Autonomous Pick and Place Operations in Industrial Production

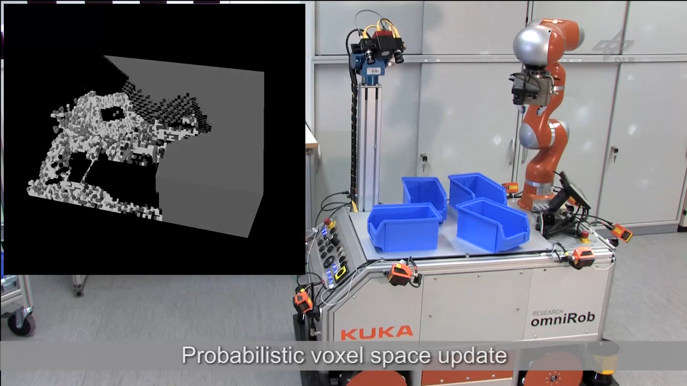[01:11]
Each sensing is used to gain information of the probability of occupancy of each voxel. The measurements from multiple viewpoints allow for generation of a safe-for-motion environment model.